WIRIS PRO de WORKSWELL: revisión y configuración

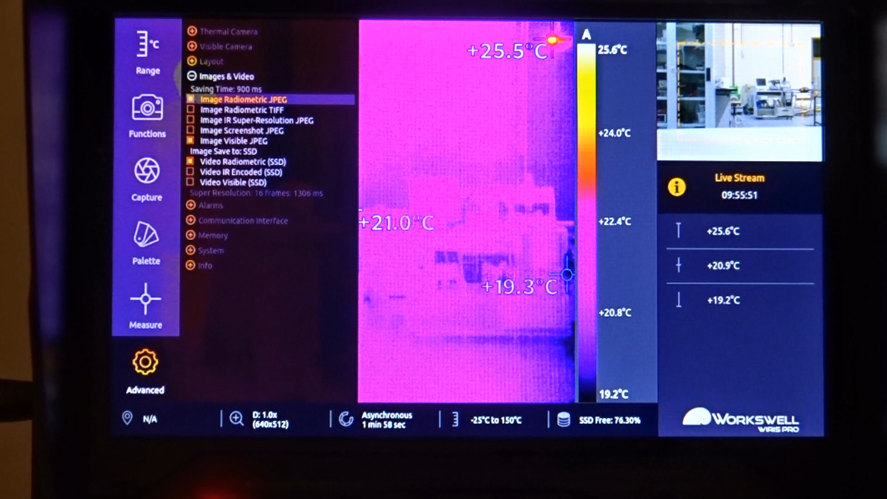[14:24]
On screen: scale top 25.6°C, scale bottom 19.2°C
Imágenes y vídeo, dejadme que lea, el formato, es verdad, el formato que quieres sacarlo, si quieres sacarlo en radiométrico, los vídeos salen en formato, ay, que no me sale, en el formato GSEC, que creo que es.
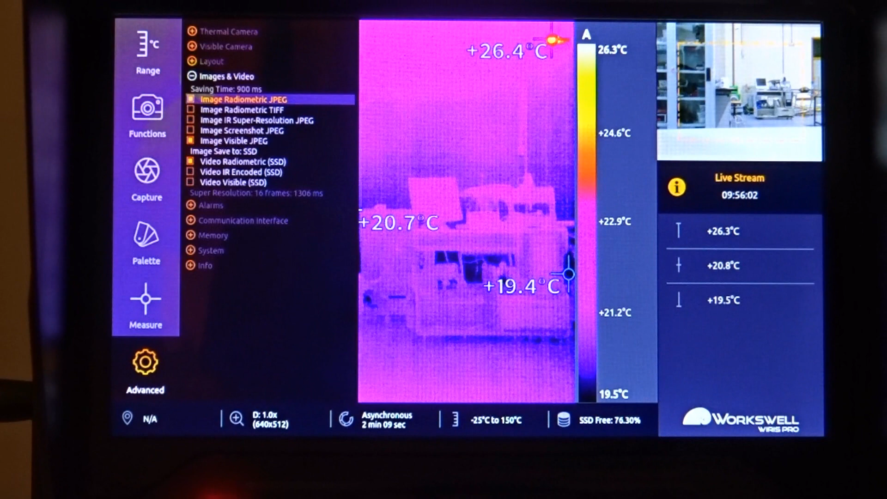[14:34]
On screen: scale top 26.3°C, scale bottom 19.5°C
Los puedes convertir con la herramienta de FLIR tranquilamente, aparte que ya tiene por ahí su propio SDK. Las alarmas que pasamos, y aquí está el interfaz de comunicación.
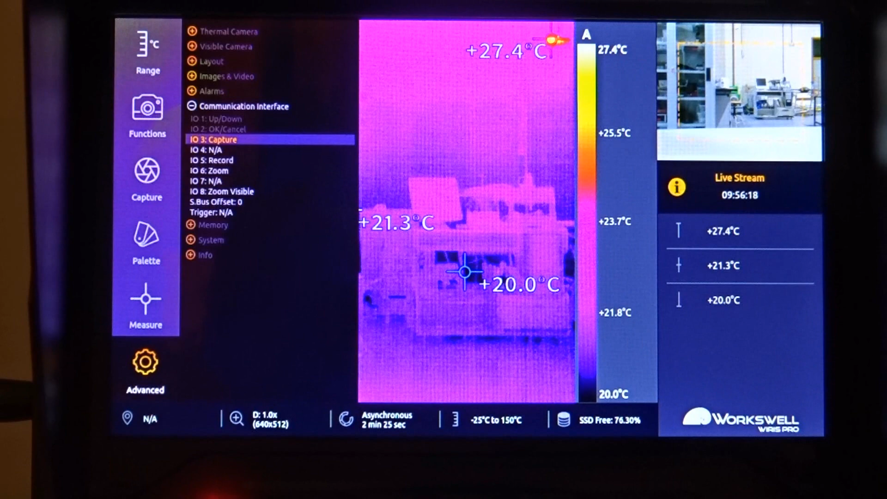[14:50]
On screen: max 27.4°C, scale top 27.4°C, scale bottom 20.0°C
Hagas como hagas la comunicación, ella va a usar unas entradas y salidas. Por simplificar, me voy al S-BUS. Si la estáis gobernando desde el S-BUS, podríais prescindir del teclado, pero ya el manejo del menú ya es un coñazo, porque ya tienes que tener poco menos que un joystick. De hecho, es lo que te recomiendan.
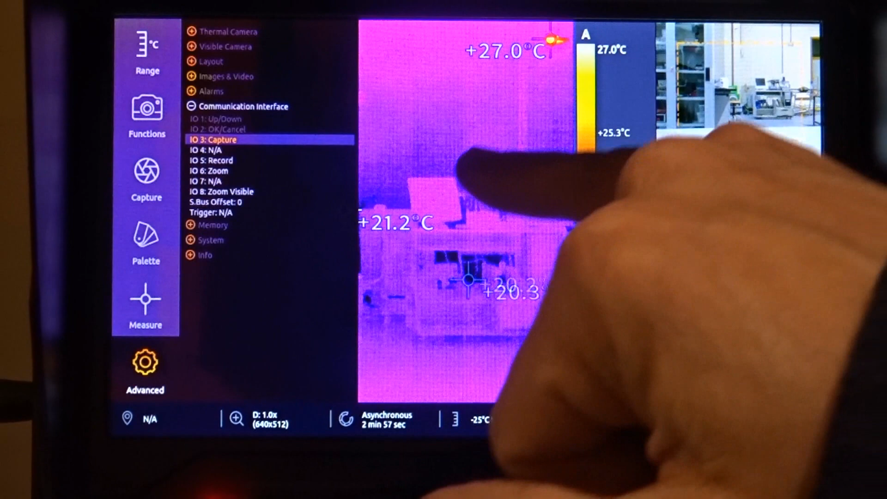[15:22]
On screen: max 27.0°C, scale top 27.0°C
Entonces, en las entradas, en lo que pone Input-Output, que ahora la tengo puesta por ahí a huevo,
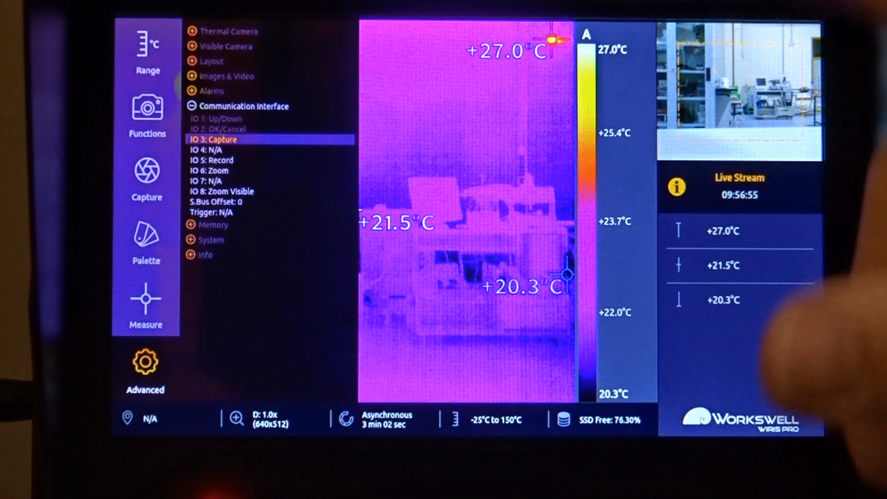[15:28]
On screen: max 27.0°C, min 20.3°C, scale top 27.0°C, scale bottom 20.3°C
Input-Output 1, 2, 3, 4, 5, ahí es donde vas a seleccionar el canal que vas a tener en la emisora, si estás trabajando con la comunicación S-BUS, para hacer la función que tú quieras. Entonces, bueno, por ejemplo, yo aquí tenía puesto grabación, y en esta que pone no disponible, pues le podemos decir que cambiemos de la cámara principal, que le hagamos zoom, o que cambiemos la paleta.
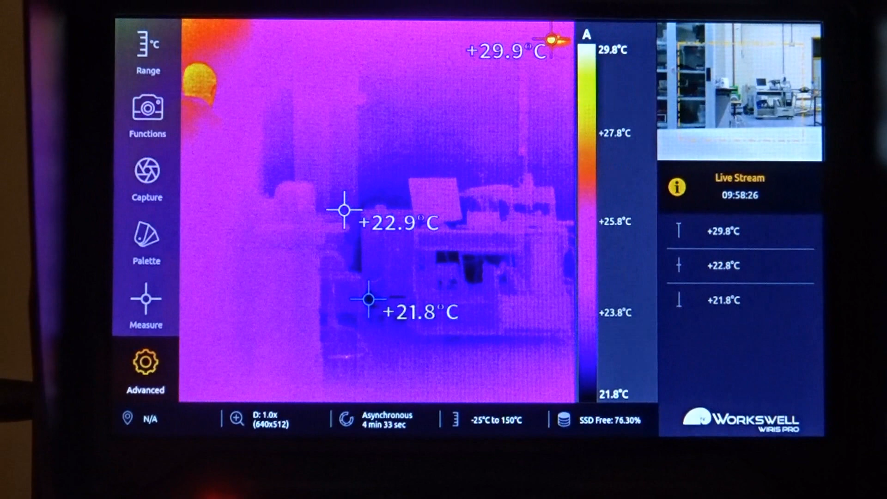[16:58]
On screen: min 21.8°C, scale top 29.8°C, scale bottom 21.8°C
Me voy para acá. Bueno, pues por ejemplo, a ver si le recuerdo de memoria. F5, ¿veis? Me conmuta a visible. Bueno, no quiero alargar el vídeo mucho, porque no es el tiempo que llevo hablando ya. Aquí con un teclado normal, si le das más, el zoom es una pasada. No hay distorsión, todo funciona de maravilla.
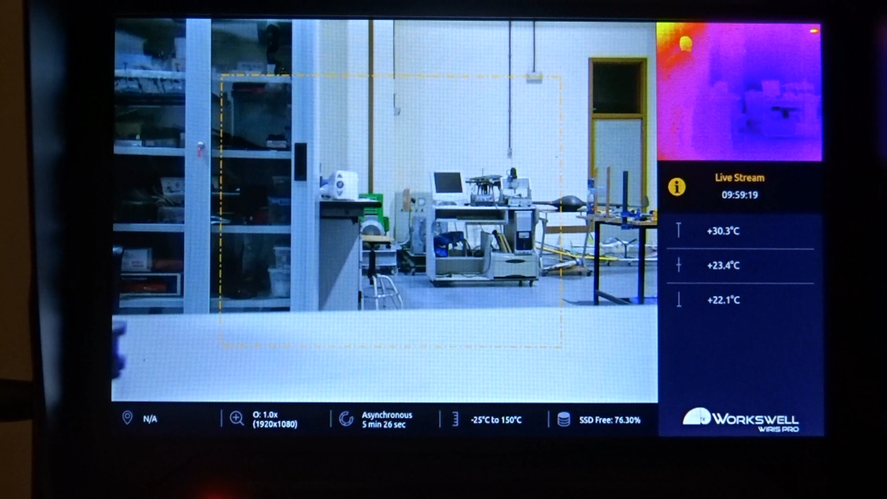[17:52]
On screen: spot 23.4°C, max 30.3°C, min 22.1°C
La captura que estaría gobernable desde el propio software de vuelo. Creo que estaba en F6. Ahora está grabando imágenes. Si con mutuo a F5 me está grabando imagen térmica. Y en F7 pues está grabando vídeo.
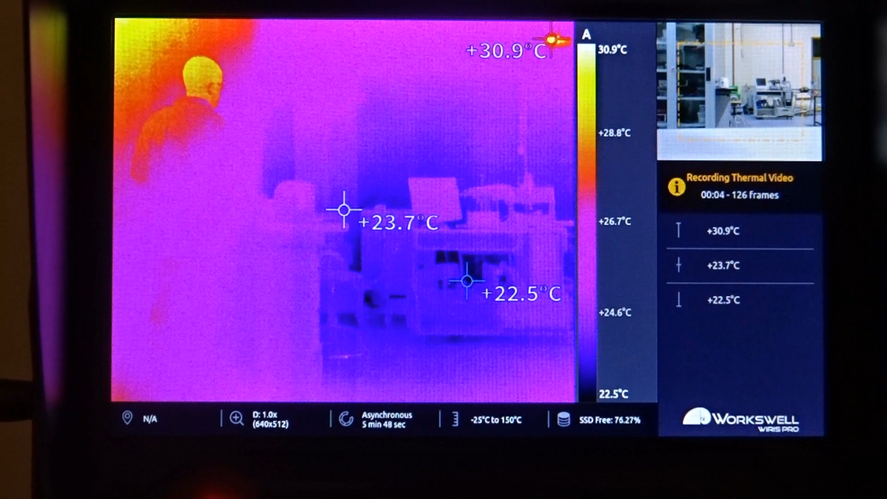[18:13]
On screen: spot 23.7°C, max 30.9°C, min 22.5°C, scale top 30.9°C, scale bottom 22.5°C
Estas son más o menos las opciones globales que tiene la cámara. No las repaso todas, pero bueno, es que tampoco creo que hay nada más que un vídeo que pasa un poco por alto sobre esto. Creo que las precauciones ya os las comenté todas. Las de no alimentarla, no enchufar al PC por el USB de atrás, descargar por el USB chiquitín.
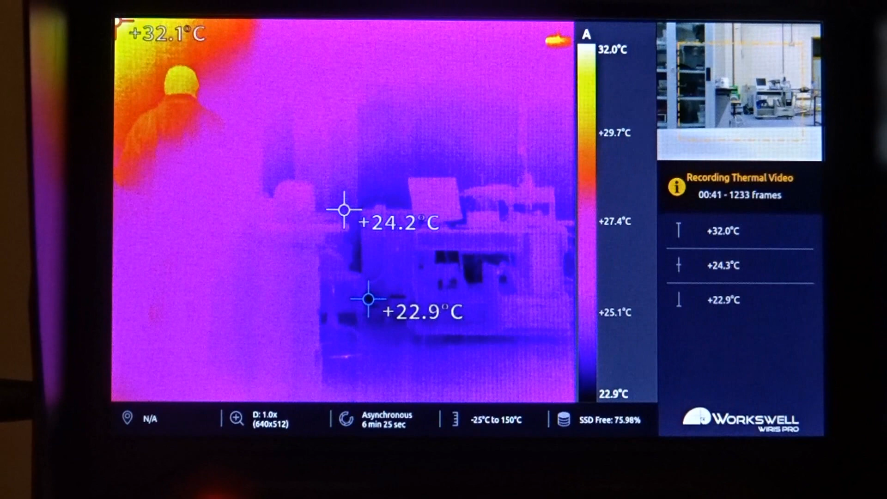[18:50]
On screen: scale top 32.0°C, scale bottom 22.9°C
Y el problema de la tarjeta SD que de momento no resolvimos. Entonces, corto ahora y os comento una cosa.